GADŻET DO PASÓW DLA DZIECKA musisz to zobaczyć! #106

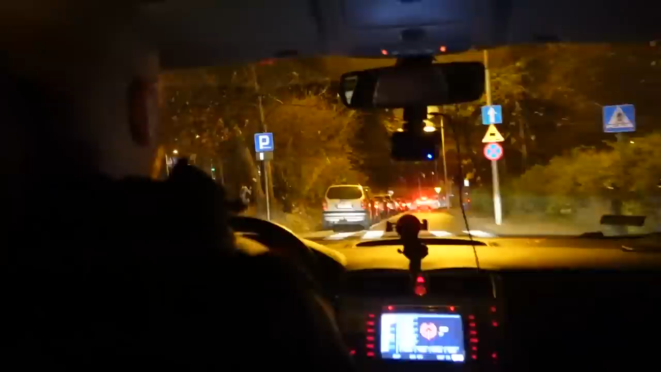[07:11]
Korki, koreczki, straszne korki o 17.45 na Bielsku, ja nie wiem skąd one się wzięły, ale już dojeżdżamy.